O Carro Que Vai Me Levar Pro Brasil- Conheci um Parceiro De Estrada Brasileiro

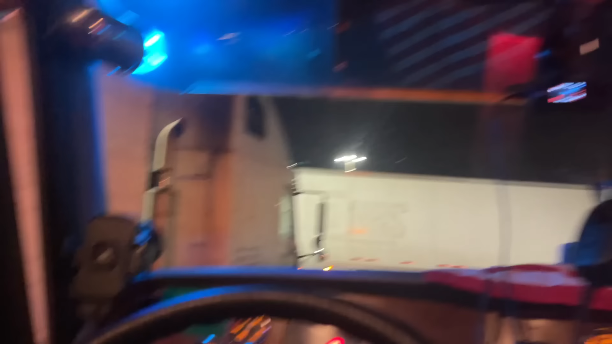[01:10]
Daqui onde eu vou descarregar, dá umas 2 horas de viagem.
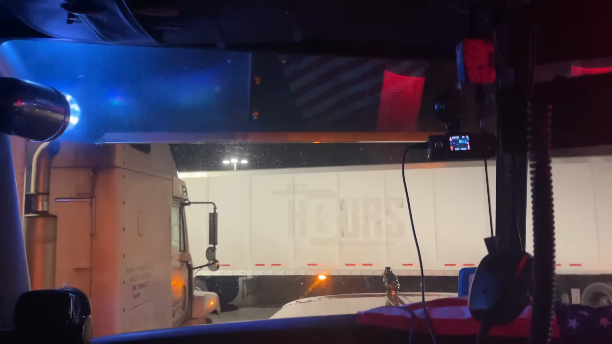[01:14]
Então, vamos mandar bala aí. Galera, saindo do posto aqui, olha pra vocês verem como é que é a situação.
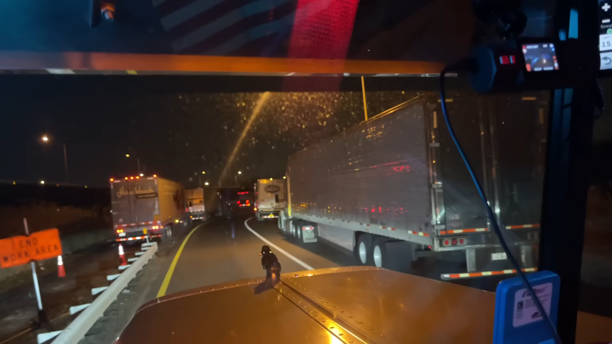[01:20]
Não tem onde dormir, galera. Não tem onde dormir.
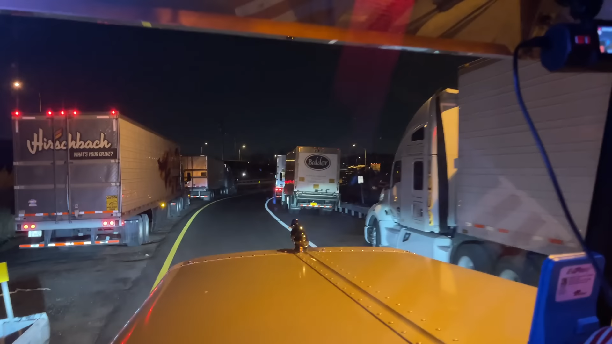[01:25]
Vai olhando, vai olhando. Aí vocês vão perguntar, a polícia não toca? Não toca porque não tem pra onde eles ir.
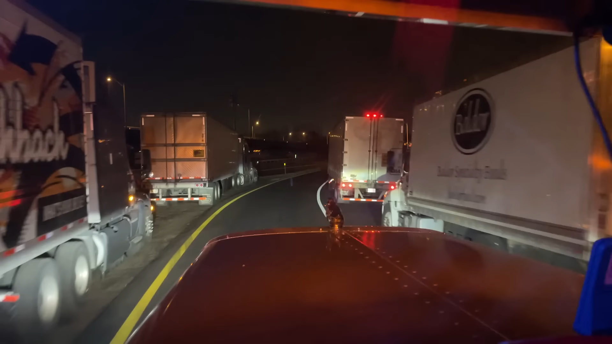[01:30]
Então não tem, entendeu? E não tem hora pra andar também, sabe? Olha a situação. E tô perto de uma metrópole aqui, que é Nova York, Nova Jersey, né? Olha aí. Ninguém vem bater na porta, ninguém vem incomodar, nada, nada, ninguém vem pedir. Mas é normal isso aí, galera, tá? Normal que... O único lugar que não vê muito isso aqui é lá pro lado do Texas, pro lado do Arizona, sabe? Mas aqui, assim, ó, olha aí, vai longe a galera dormindo aí, ó.